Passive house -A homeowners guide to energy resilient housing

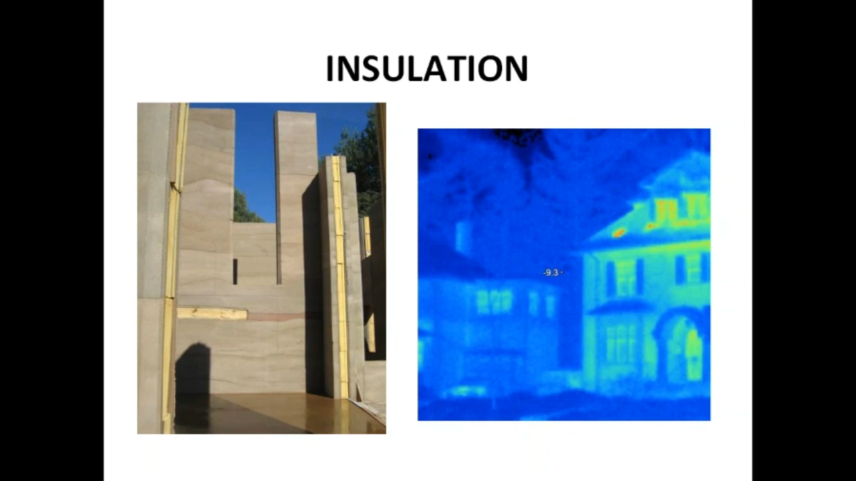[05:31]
But you can see there's a big difference when you take infrared photography of houses after you've insulated and if they're done well. So I would say the one on the far right is sort of your average older home and then my house, which is about 75% more efficient. And then this is the windows, the triple glaze, what they look like.
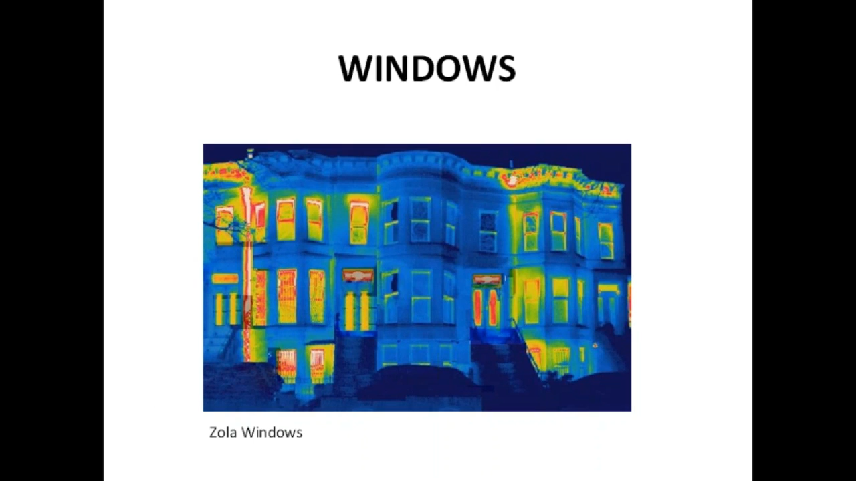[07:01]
And the houses on either side haven't been insulated and don't. So it's really nice. I find the infrared photography really helpful to see the differences between these buildings. Oh, and this is my house. So this is air tightness.